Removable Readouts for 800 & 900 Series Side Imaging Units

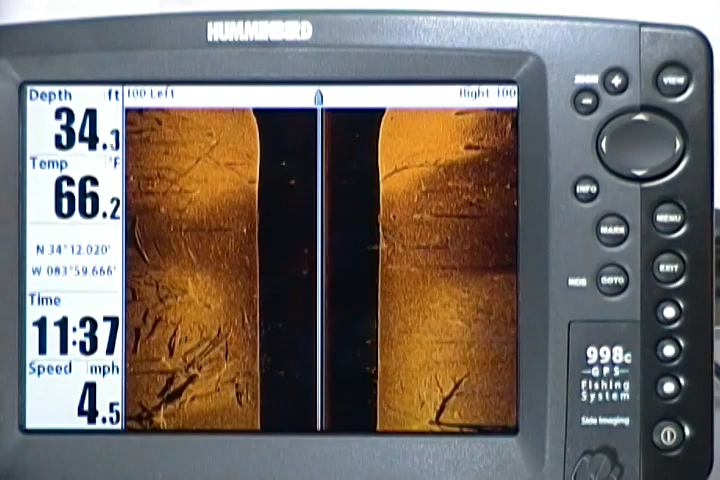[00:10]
On screen: depth 34.3 ft, water 66.2°F, speed 4.5 mph
hi Joby Smith the Hummingbird bringing you new software feature for 2012 on our current software as you can tell we have readout boxes on the left hand side now you have the ability to turn those boxes off and actually have your depth and your temp to do that with the software update press the menu button twice
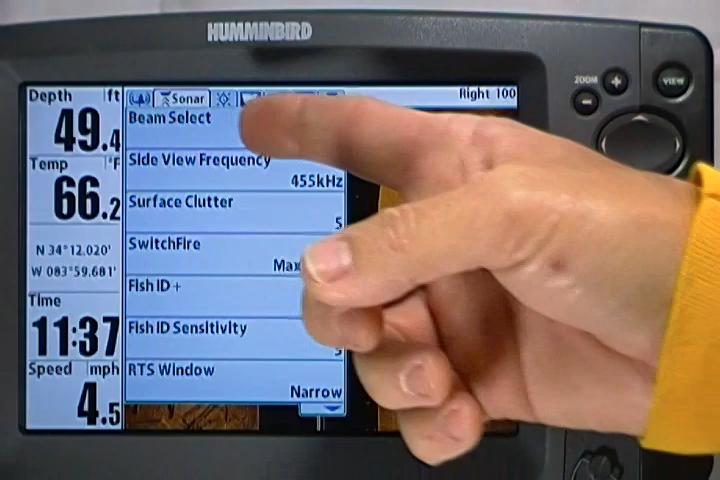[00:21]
On screen: depth 49.4 ft, water 66.2°F, speed 4.5 mph
come over to your sonar tab tab down to SI readouts as you can see now they're on
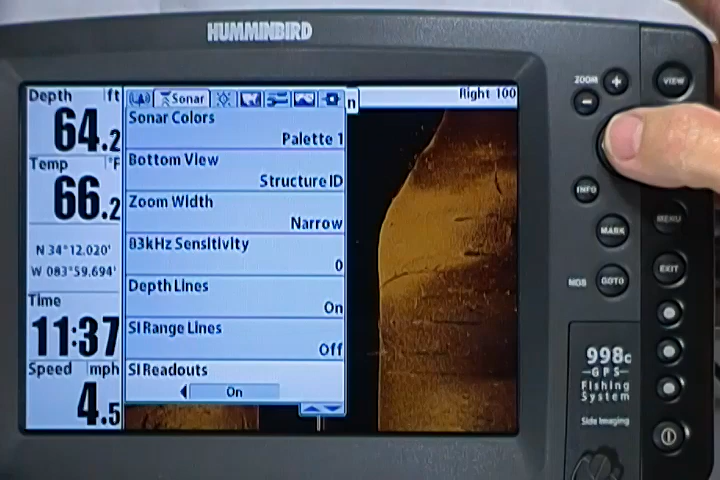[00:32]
On screen: depth 64.2 ft, water 66.2°F, speed 4.5 mph
press your left cursor button to turn it off and
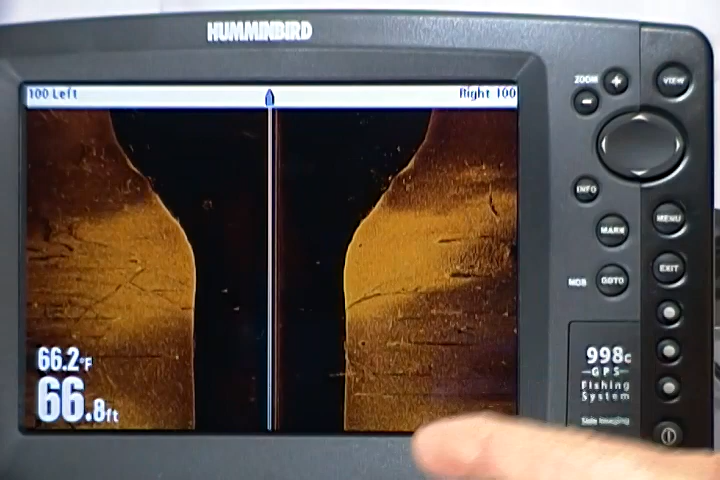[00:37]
On screen: depth 66.8 ft, water 66.2°F
now you have your depth and your temp with a full viewability of your side image and screen